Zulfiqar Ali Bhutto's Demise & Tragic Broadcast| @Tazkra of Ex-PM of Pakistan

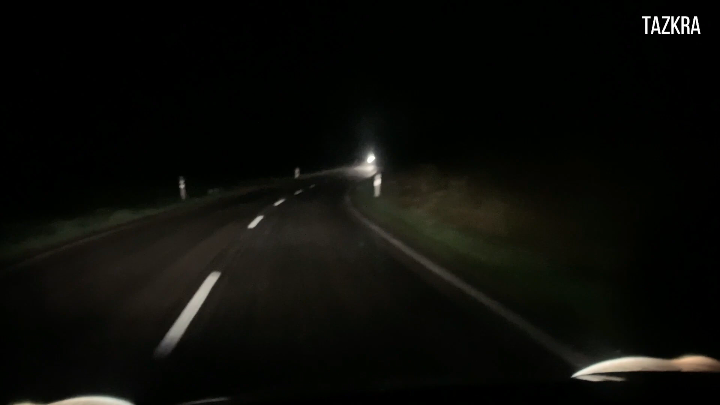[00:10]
کبھی کبار ایک آدھ گاڑی گزرے تو روشنی تھوڑی دیر کے لیے پھیل جاتی ہے اور اس کے بعد وہی محیب تاری ہموشی جیسے اس رات میں کوئی زندہ نہ بچا ہو مائنی میں کنوں آکھاں دے دیو چھوڑے دہالنی